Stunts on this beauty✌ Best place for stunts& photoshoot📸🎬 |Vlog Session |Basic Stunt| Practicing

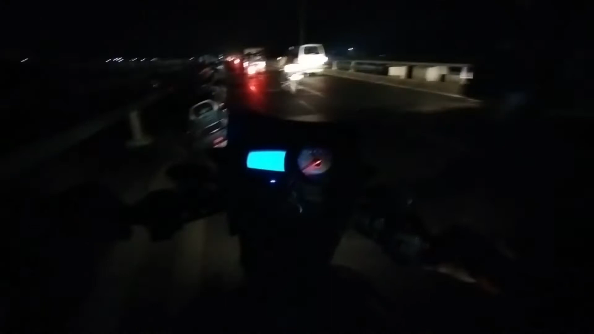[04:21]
चल रहे हैं यहाँ से, निकलते हैं, तो अब ड्राइव करके यहाँ से भागते हैं। यार तो यार लाइट आ चुकी है और जितनी देर हम लोग थे तब तक लाइट नहीं आई और अब लाइट आ चुकी है, सबसे ज़्यादा दिमाग ख़राब हो रहा है।